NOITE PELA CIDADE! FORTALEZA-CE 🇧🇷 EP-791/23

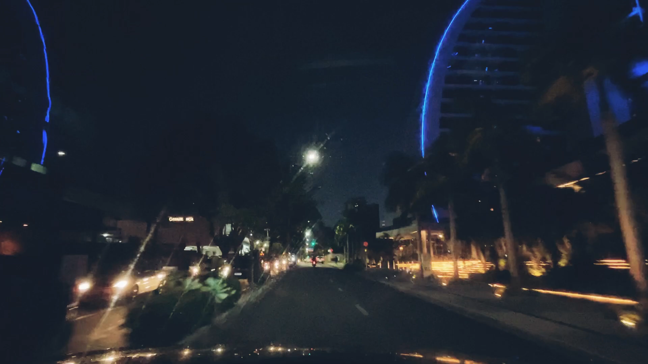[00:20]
E é muito bonito aí essa iluminação que fica o ano inteiro, gente. Não é só no Natal, não.
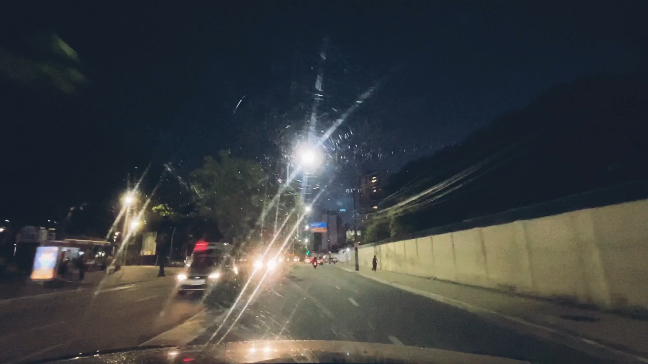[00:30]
O Beto deixa essas luzes aí e dá um tom diferente, de beleza. Bonito demais, embeleza mais ainda a
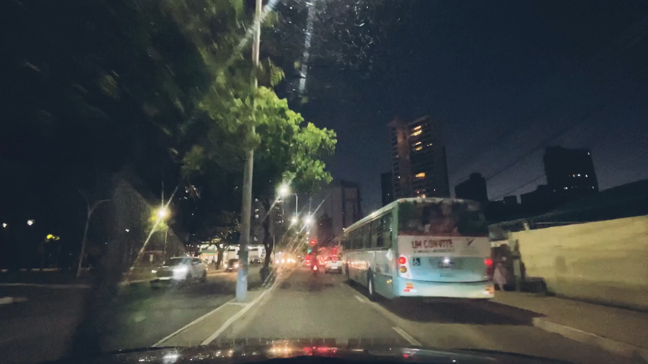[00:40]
nossa cidade com essas luzes aí do BS Par. Então a gente vai aqui na Desembargador Moreira, nesse momento, vendo a movimentação da cidade nesse dia de hoje. E resolvi ligar a câmera aí, para a gente ter aí um vídeo noturno,
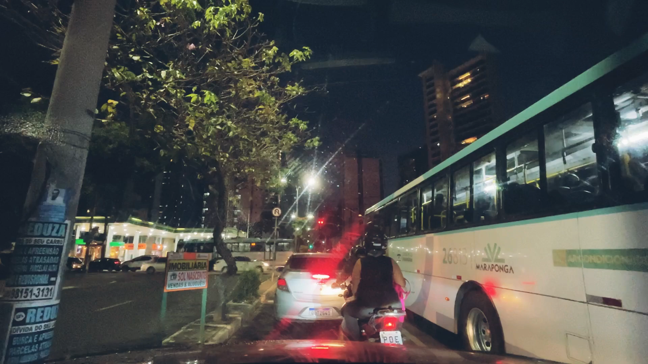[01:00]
para que possamos atualizar, mostrar para todos vocês, como é que anda a nossa cidade nesses dias que antecede aí, né? As festividades natalinas. É cedo ainda, nós ainda não chegamos ao mês de dezembro, mas já existe aí muitas luzes na cidade.
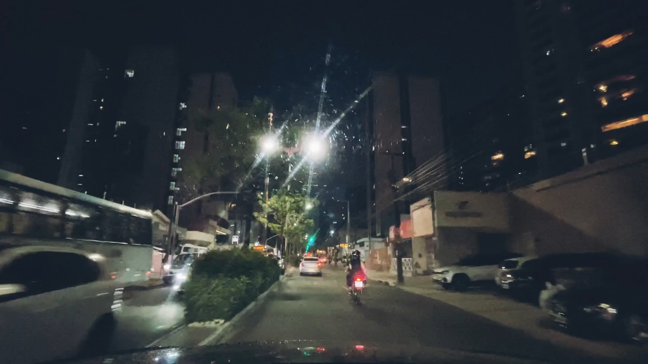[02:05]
Nós estamos cruzando ela aqui, e a gente vai vendo realmente a iluminação da nossa cidade nesse dia de hoje.
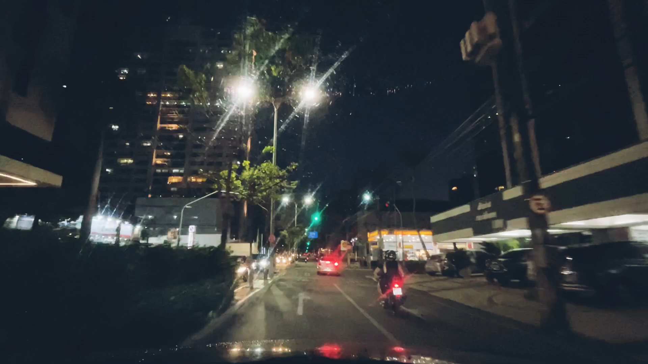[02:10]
Uma movimentação normal para o horário, né? São 19 horas, chegando aí às 19 horas, e estamos em uma movimentação normal para esse dia maravilhoso que passamos aí, chegamos na noite, e aí estamos indo aí para o descanso. e assim será, se o Senhor nos permitir.
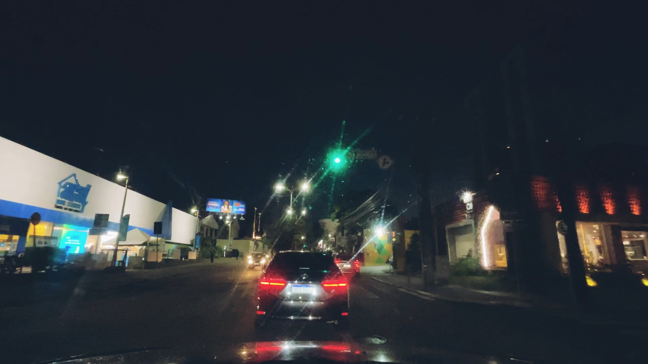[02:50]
e a gente vai deixando realmente esse registro aqui, o sinal está fechando, mas deu tempo da gente passar, e vamos seguindo aí nessa Desembargador Moreira, que a gente tem mostrado muitas avenidas durante o dia. Nós estamos sentindo Praia Sertão,
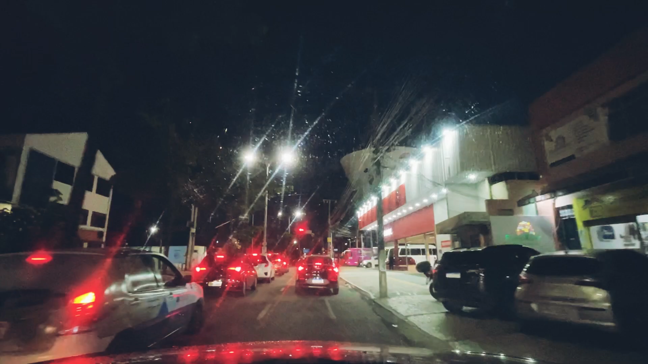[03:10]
para você se localizar onde realmente estamos. Na nossa direita aí é a Praça da Imprensa, logo mais aí na frente, existe um mercadinho japonês na nossa direita aqui, e essa avenida que iremos cruzar é exatamente a Antônio Salles.
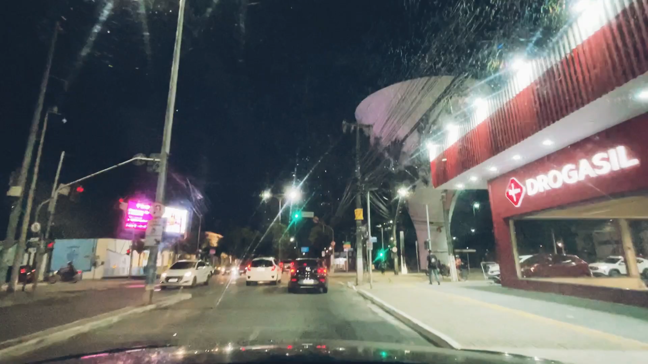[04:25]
muda o horário, muda um pouco aí da configuração da cidade a cada momento. Aqui na direita realmente a Praça da Imprensa, bem escuro por aqui, olha só, a iluminação aqui muito precária, e a gente vai vendo nesse ponto, precisa ser mais iluminado ali onde a gente acabou de passar, né?
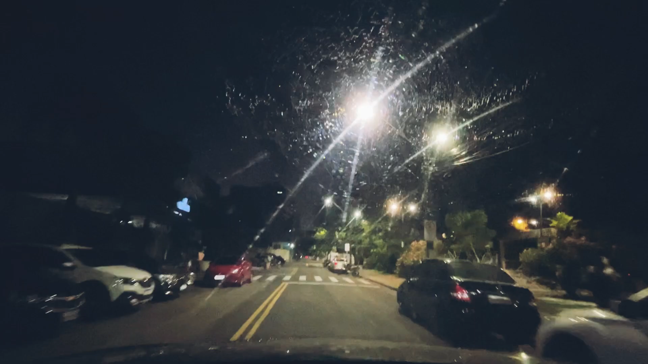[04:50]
Acho que falta luzes ali em alguns postes, dois, três, e tem aquela escuridão logo mais ali atrás. Vamos pegar na direita aqui, a gente vê que tem uma obra aqui,
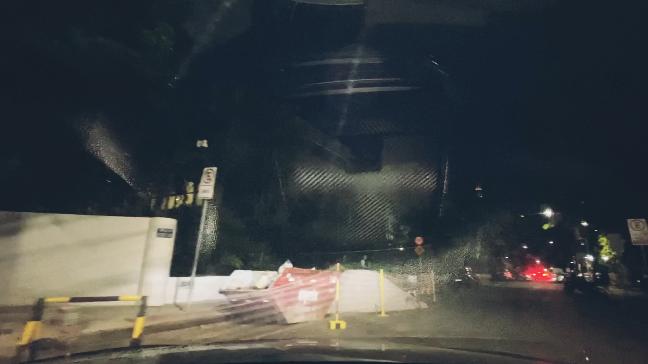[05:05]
o pessoal trabalhando, e aqui também muito escuro,
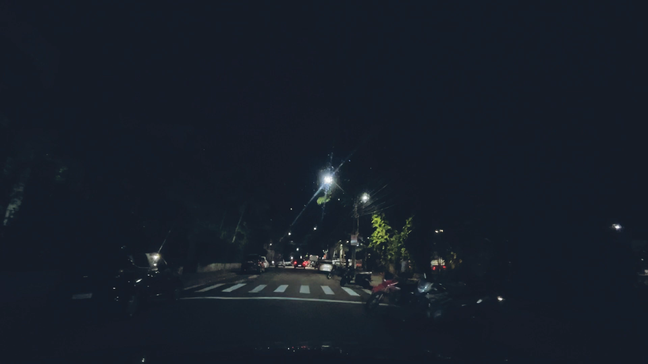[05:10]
olha só quanta escuridão nesse ponto aqui da Praça da Imprensa.
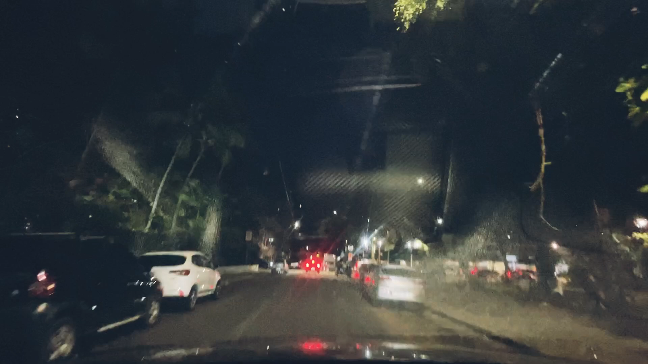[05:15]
Nos dois lados, gente, é uma escuridão danada, isso não é bom,
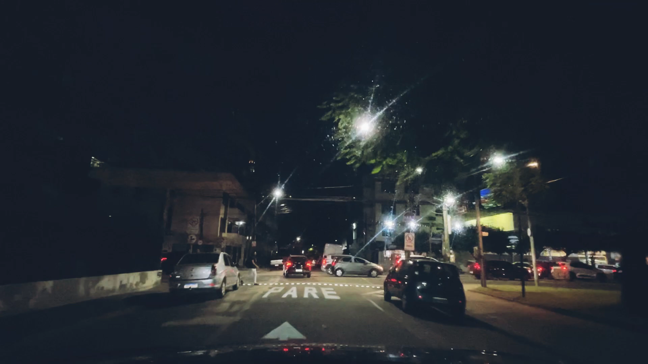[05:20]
isso é muito ruim para aquelas pessoas como esse aí, que está andando a pé, né, o pedestre aí, que queira ou que não queira,
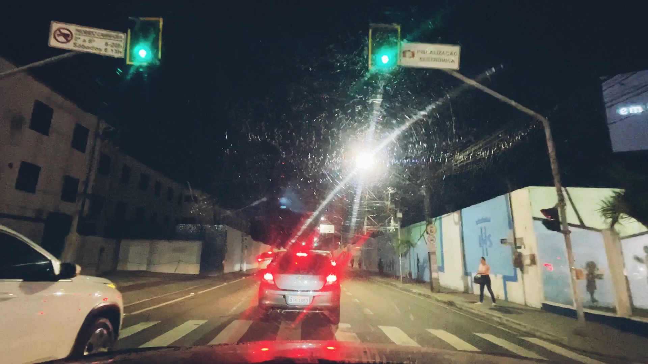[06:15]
novamente não, né, cruzando a Desembargadora Moreira onde a gente vinha. Passou o ônibus aí, dois, é uma velocidade gigante, táxi, e tudo mais, ainda bem que eu já tinha saído ali do meio.
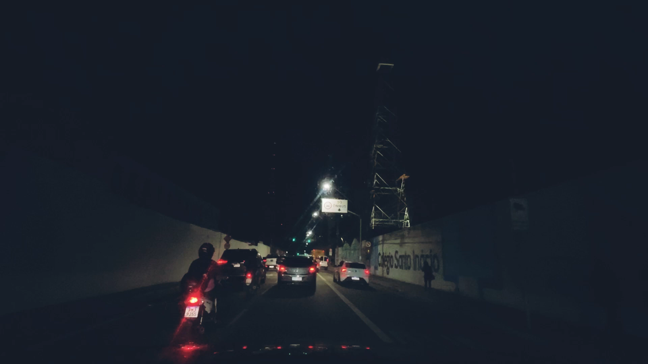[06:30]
outro ponto escuro, né, tem muitos pontos escuros,
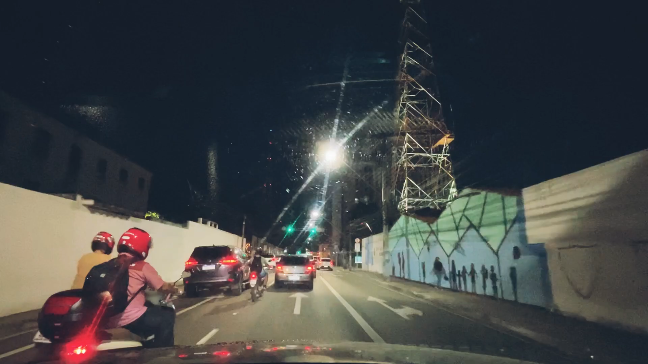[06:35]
gente, aqui na, no Dionísio Torres, né, que é o bairro onde estamos,
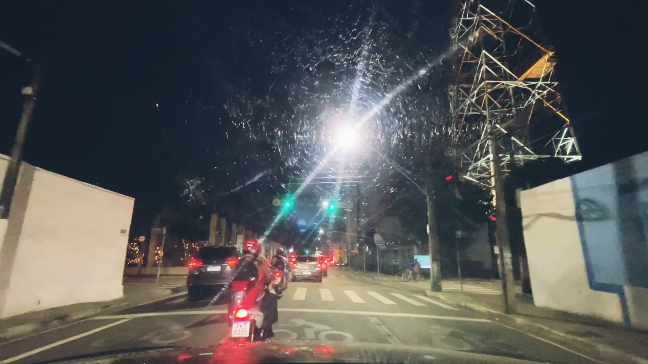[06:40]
e aqui tem várias torres, né, de rádio, televisão, é, gente, o sinal fechou, mas nós já tínhamos passado ali a faixa e concluímos aqui a nossa passagem. Então, existe, é, nessa região, as torres de televisão e rádio,
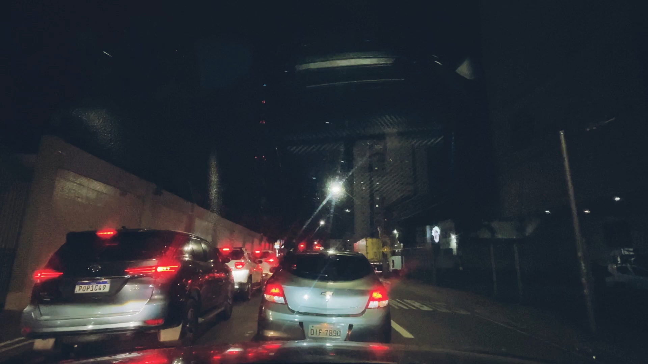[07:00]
é, de maior frequência, né, é, no estado do Ceará. Então, temos aqui a Jangadeiro, bem aí na frente, na esquerda, aqui na direita, do lado que acabamos de passar, vimos a torre, é a Rede TV, temos na Desembargador Moreira, também, do grupo Rádio Cidade, aonde tem, é, é uma, na verdade, é uma filiada,